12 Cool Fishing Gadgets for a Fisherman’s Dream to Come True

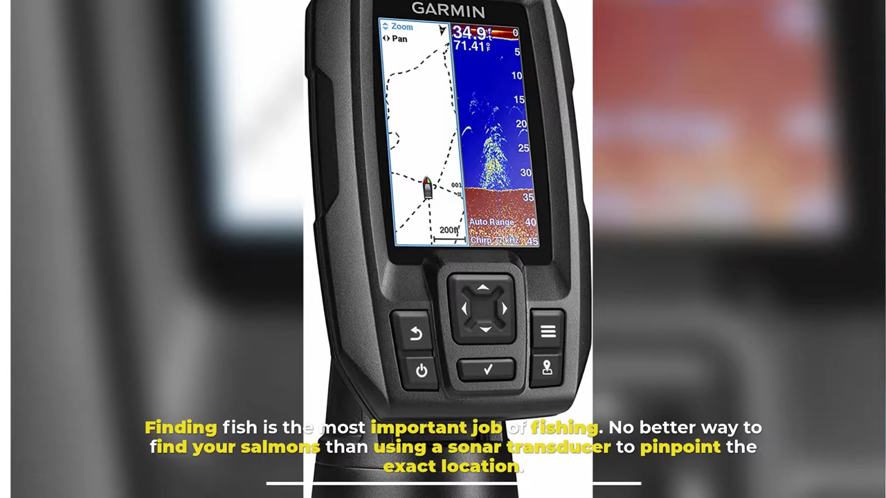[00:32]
No better way to find your salmons than using a sonar transducer to pinpoint the exact location.
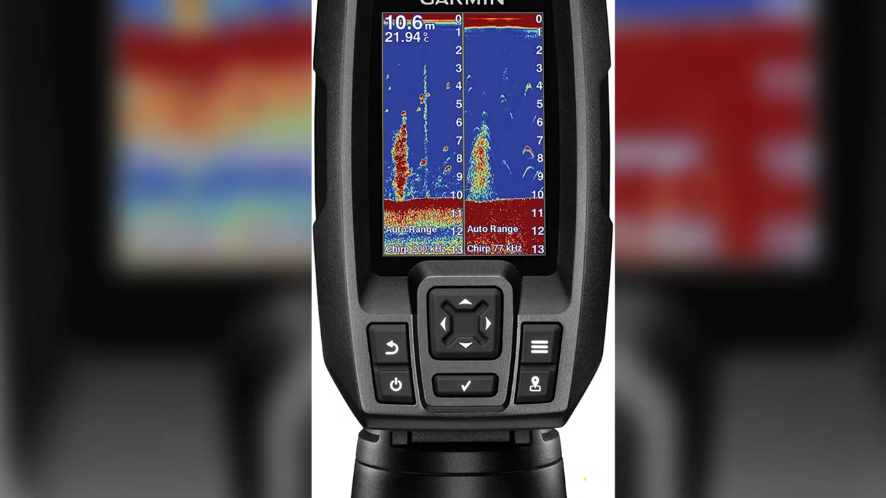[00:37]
On screen: depth 10.6 m, water 21.94°C
Garmin Fish Finder can work up to 1,600 feet freshwater or 750 feet saltwater depths to accurately show you detailed object structures.